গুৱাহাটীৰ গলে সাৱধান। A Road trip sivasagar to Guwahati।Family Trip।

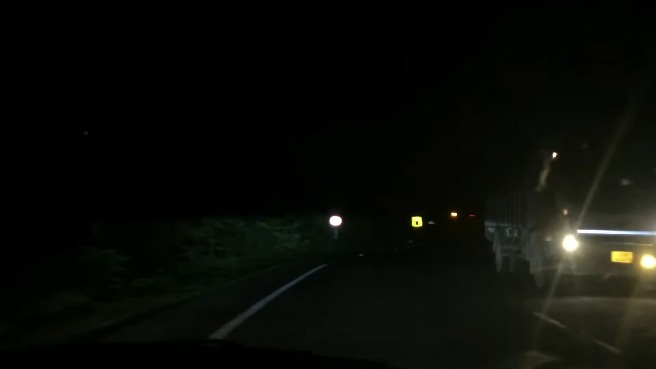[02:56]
যদি আপুনি 40তকৈ স্পীডত যায় তেতিয়া সেই লাইটটো ৰেড লাইট হৈ যাব, আৰু লগে লগে